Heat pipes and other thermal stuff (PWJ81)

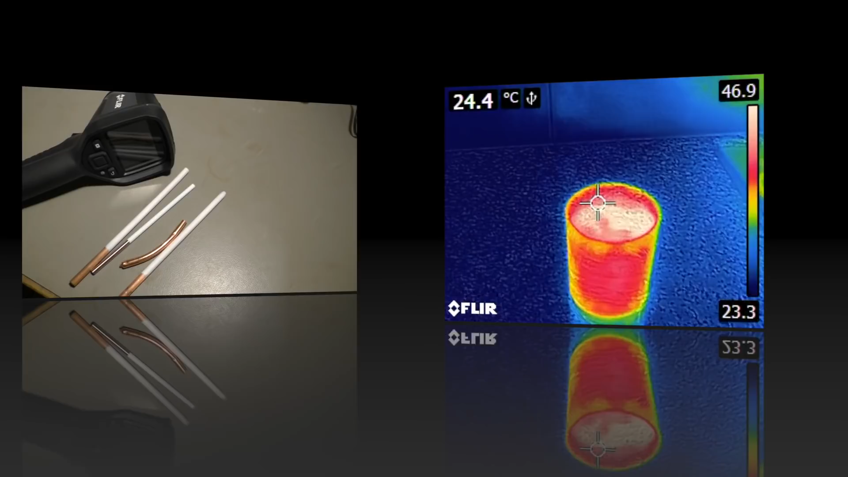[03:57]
On screen: spot 24.4°C
Here I have a glass with hot water and
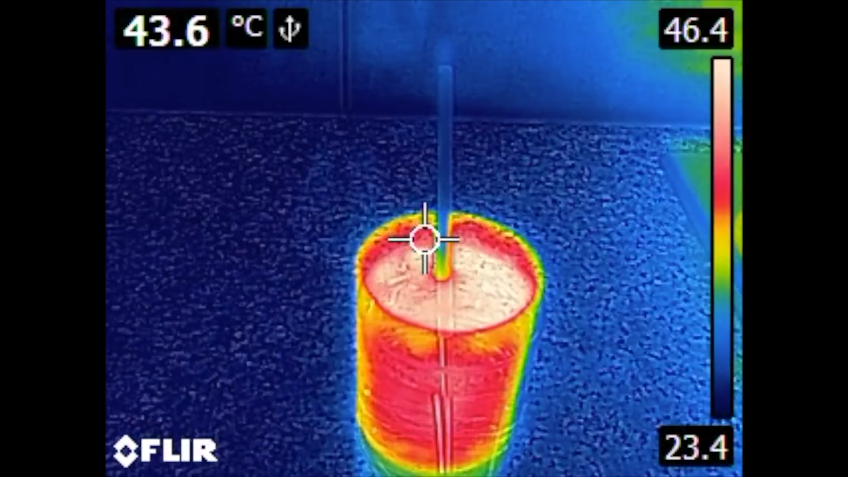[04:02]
On screen: spot 43.6°C
I'm sticking the steel rod inside and you can see that the heat crawls up very slowly.
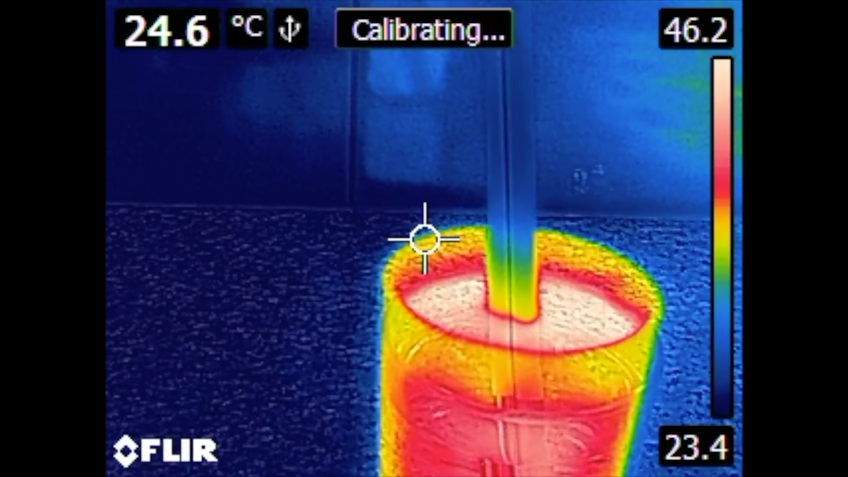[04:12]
On screen: spot 24.6°C
Then here we have the copper pipe. Heat is rising much faster as because copper is a better conductor for heat than steel.
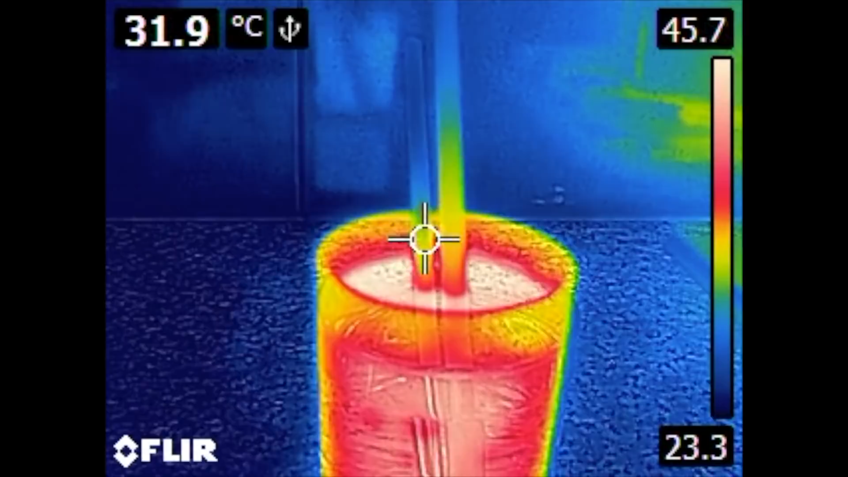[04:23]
On screen: spot 31.9°C
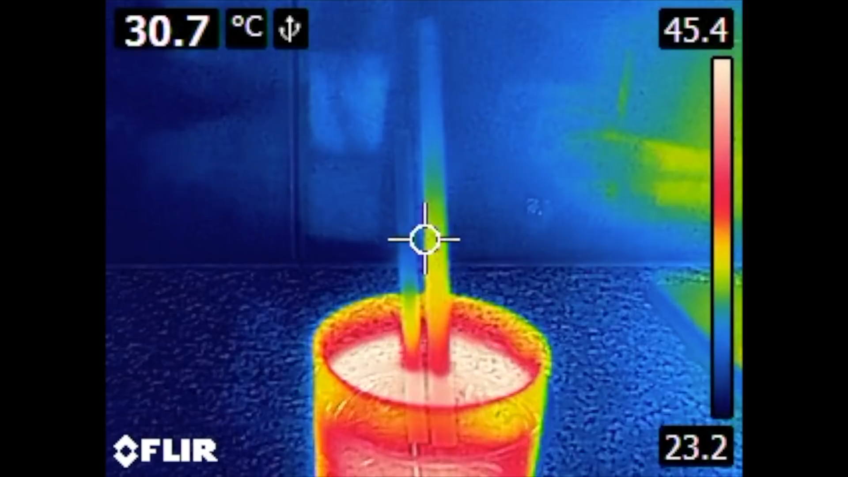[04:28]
On screen: spot 30.7°C
And the third rod which comes here is the heat pipe
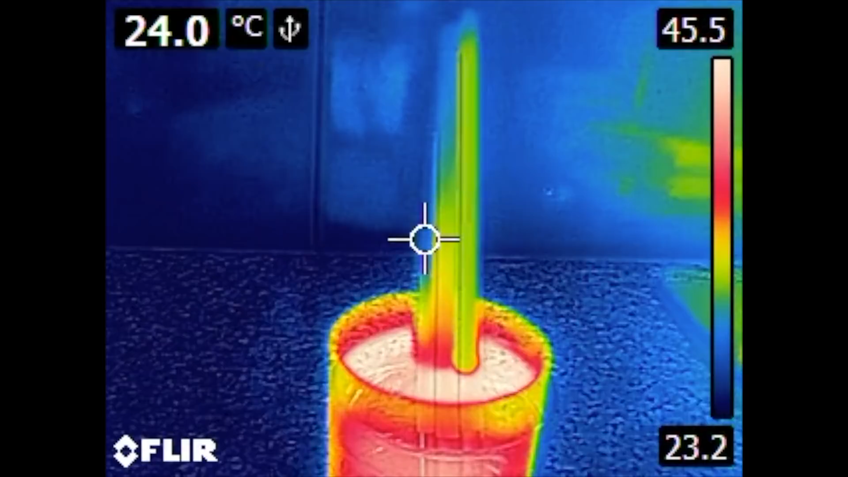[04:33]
On screen: spot 24.0°C
and you can see it heats up evenly and almost instantly.
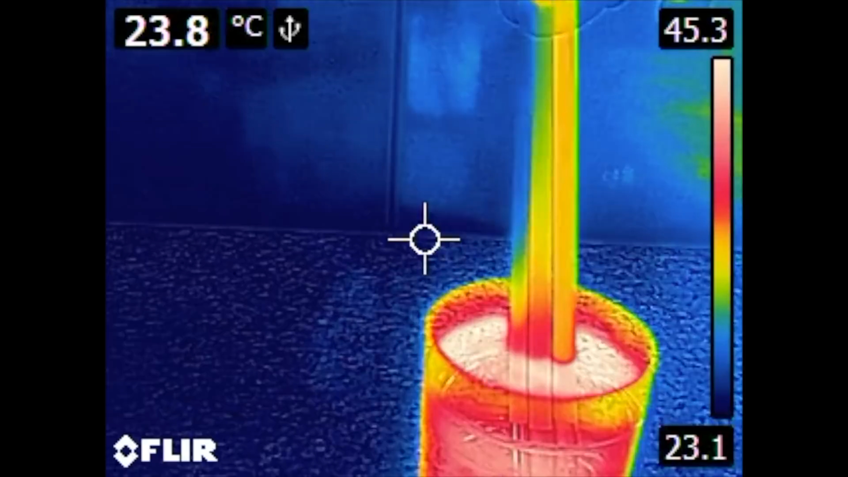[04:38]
On screen: spot 23.8°C
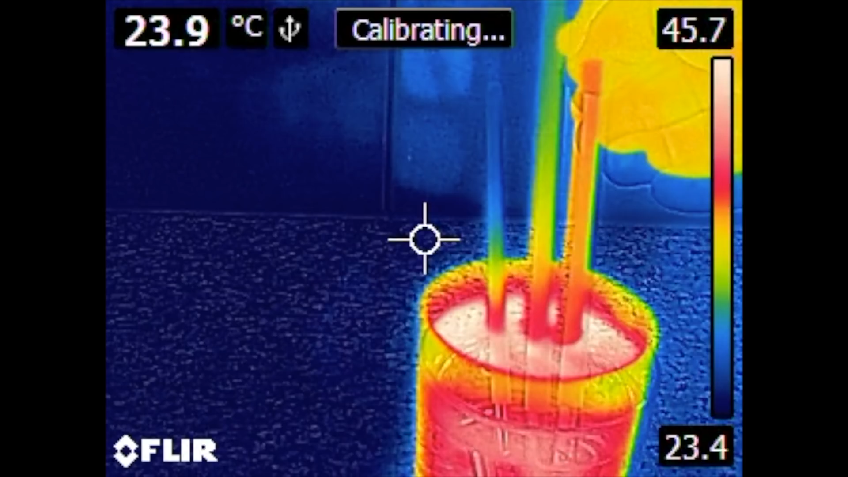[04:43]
On screen: spot 23.9°C
It moves the heat from the water to the other end of the heat pipe or to any point of the heat pipe. And you can see it gets really warm and really quick.
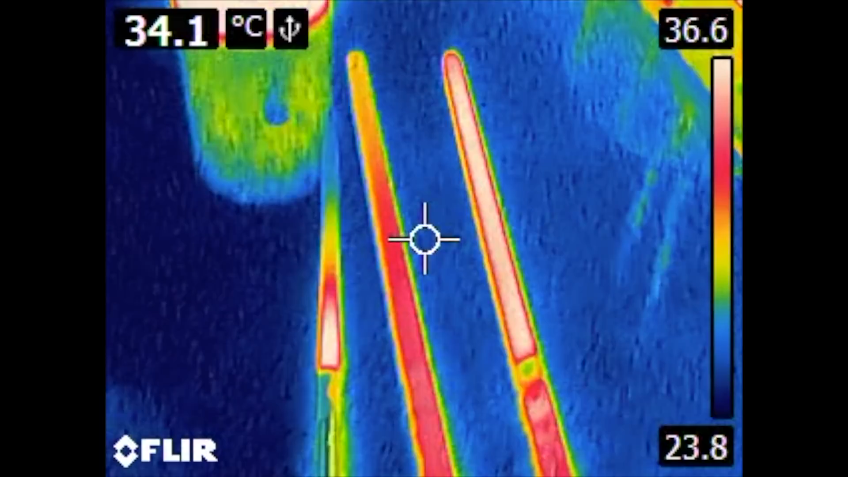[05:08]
On screen: spot 34.1°C
There is a second glass with cold water.
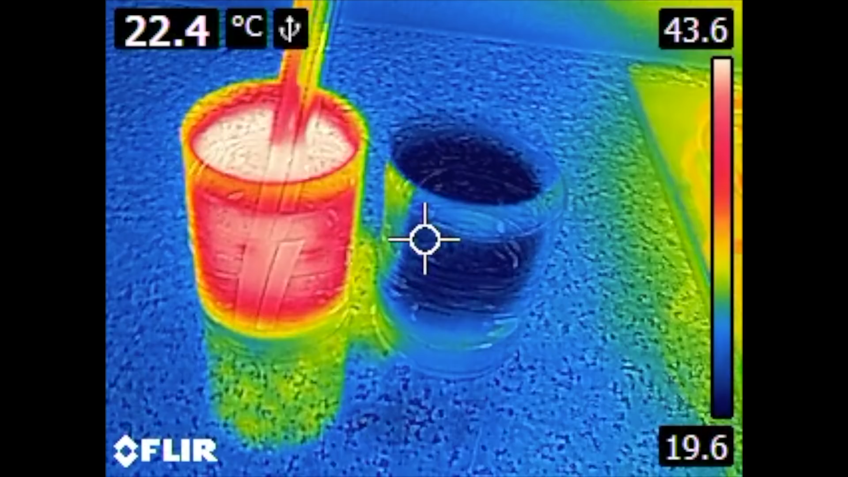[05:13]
On screen: spot 22.4°C
You can see it from the blue color and I put
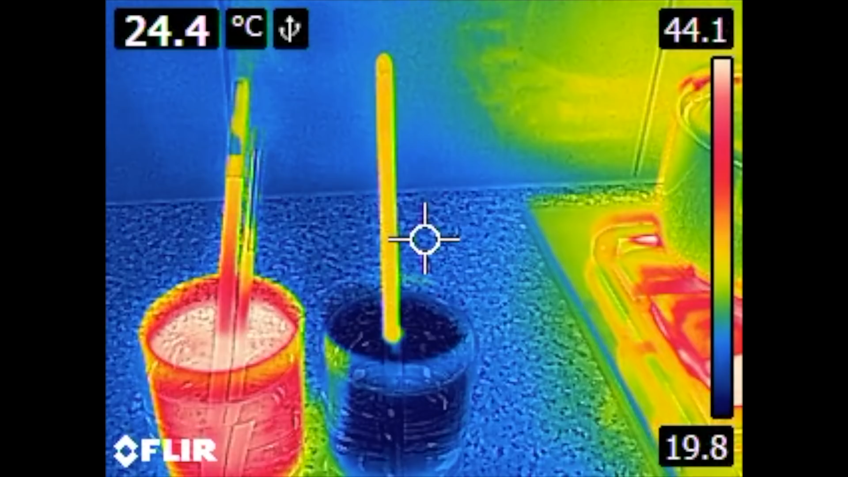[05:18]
On screen: spot 24.4°C
the heated up heat pipe inside.
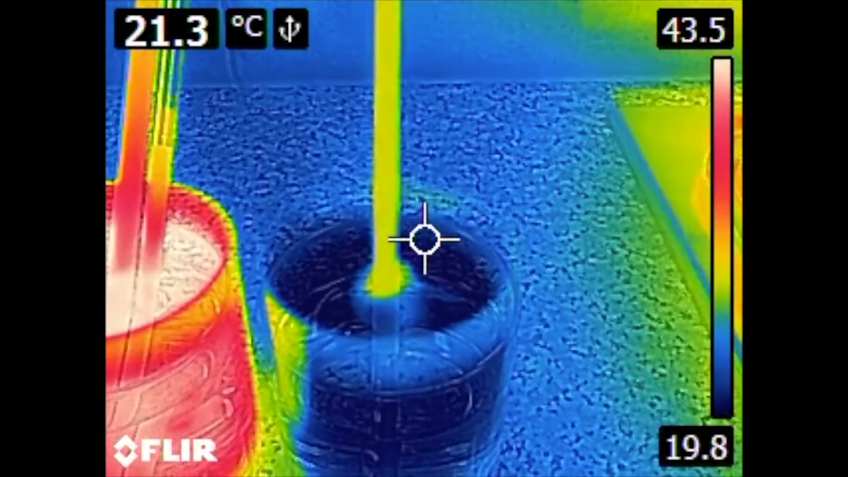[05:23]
On screen: spot 21.3°C
You can see how some of the heat goes into
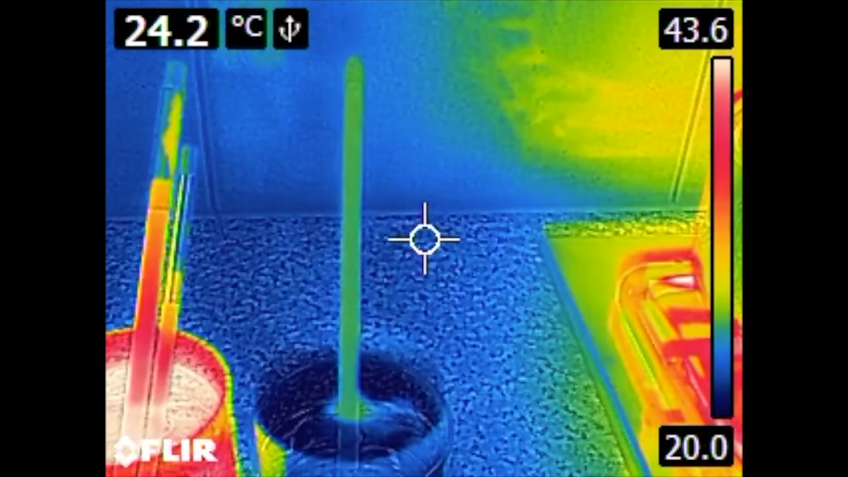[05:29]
On screen: spot 24.2°C
the water and the heat pipe cools down almost immediately because
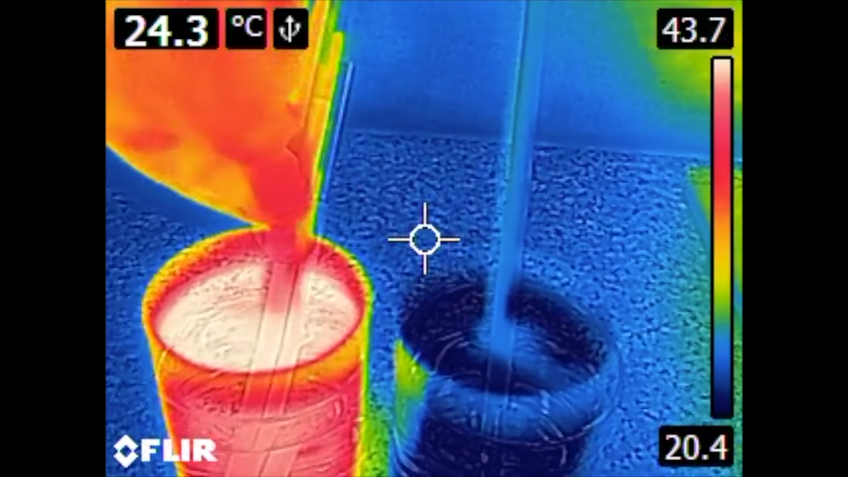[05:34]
On screen: spot 24.3°C
the water sucks the heat out literally of this pipe.
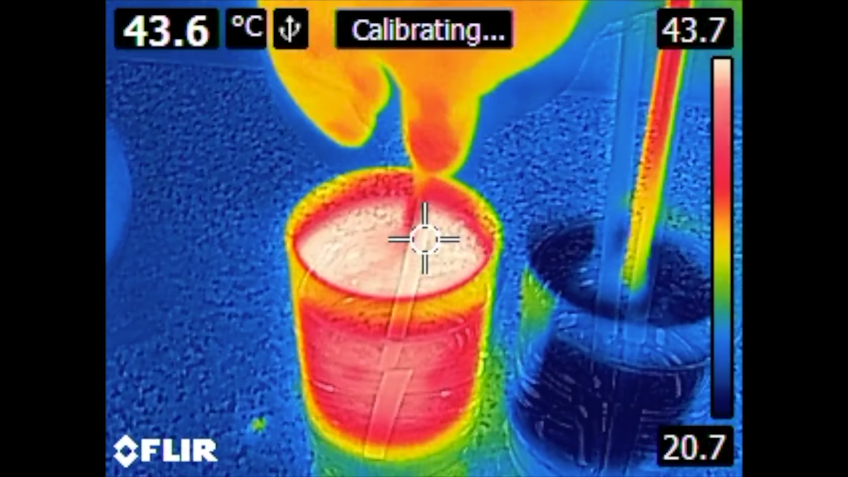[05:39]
On screen: spot 43.6°C
Now the copper pipe and the steel rod they remain hot.
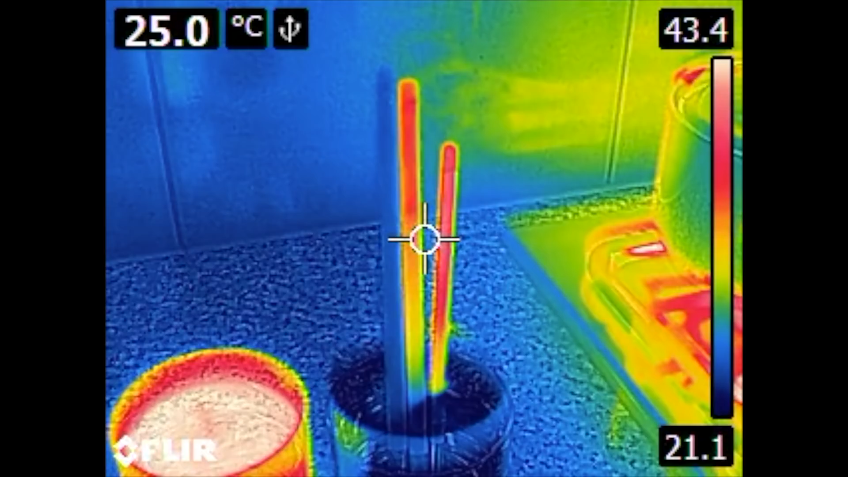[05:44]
On screen: spot 25.0°C
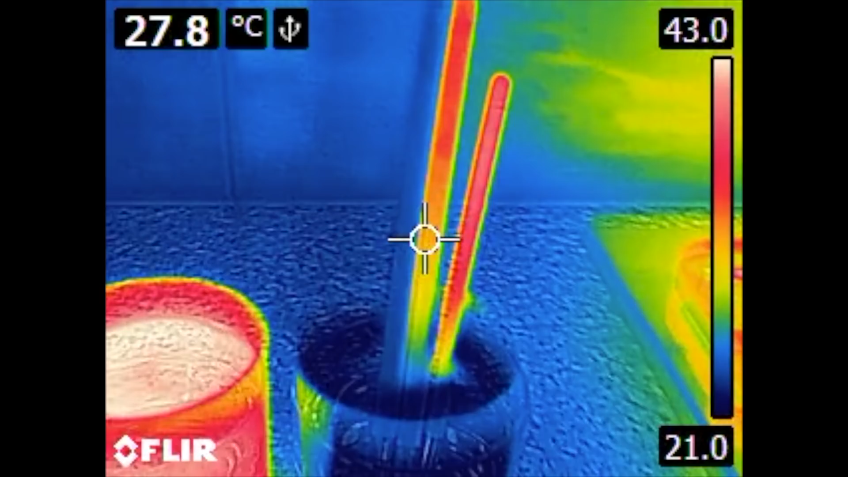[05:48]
On screen: spot 27.8°C
The copper pipe cools down a little bit faster from bottom to top and
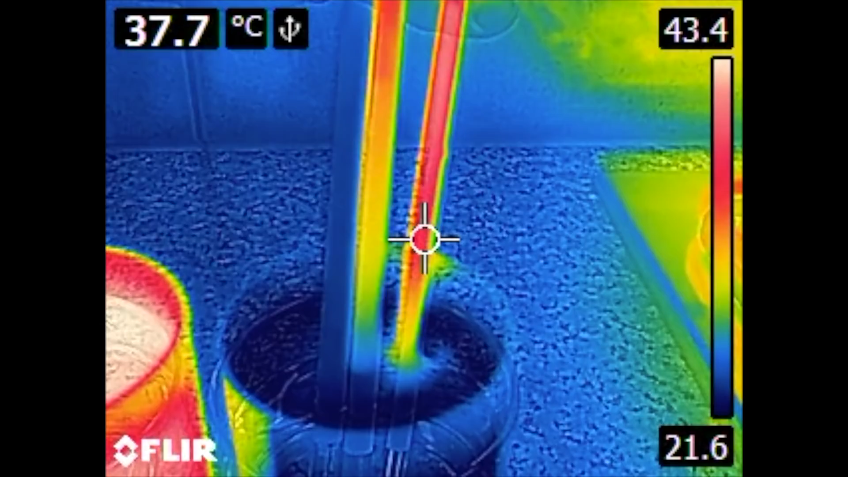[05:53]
On screen: spot 37.7°C
the steel rod almost has almost has almost no conductivity for heat.